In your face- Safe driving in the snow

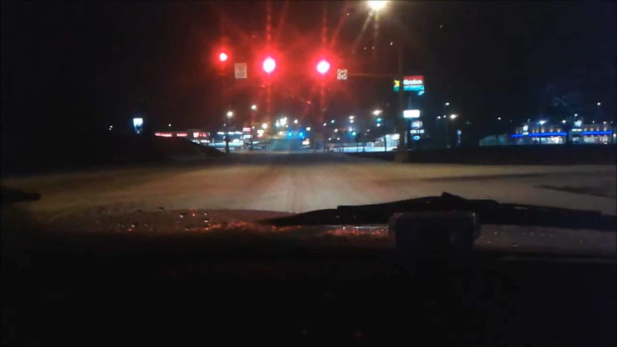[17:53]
The fun part's gonna be getting up that hill. She was gripped and had to go to second immediately.
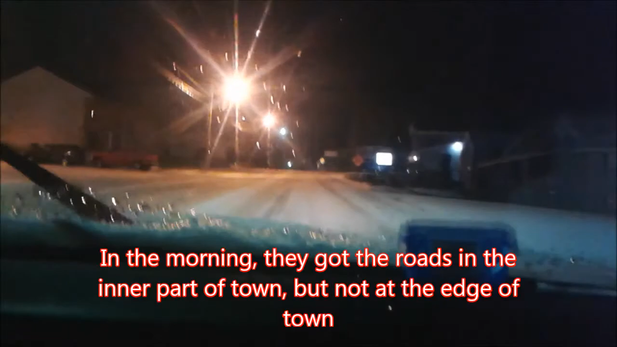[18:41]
Good job, Bon Terre. Good job. That didn't hardly look like they even touched these roads.